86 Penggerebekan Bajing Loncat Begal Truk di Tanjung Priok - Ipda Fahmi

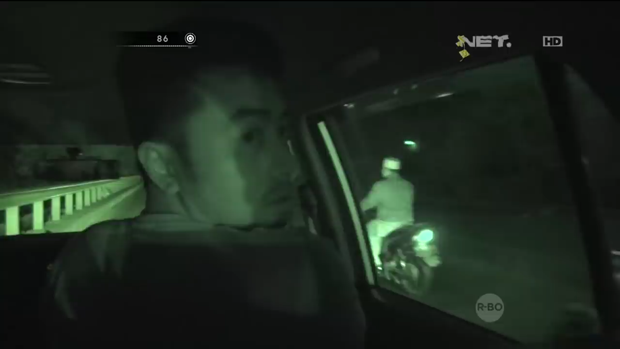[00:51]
Saat kami mendatangi tempat itu yang diduga di situ ada orang sedang melakukan pemalakan,
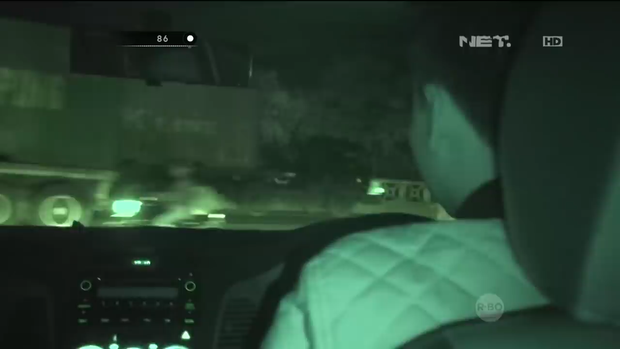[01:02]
kita mendapati ada dua orang anak kecil sedang melakukan pemalakan kepada supir-supir truk.
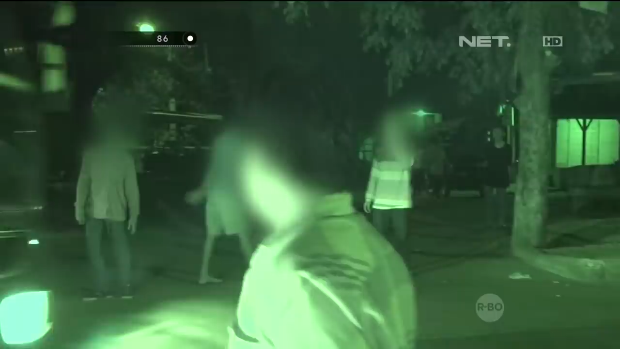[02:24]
Karena kita juga memberikan pengertian kepada teman-temannya, setelah orang itu kita masukkan ke dalam mobil, saya mendatangi kerumunan teman-temannya itu.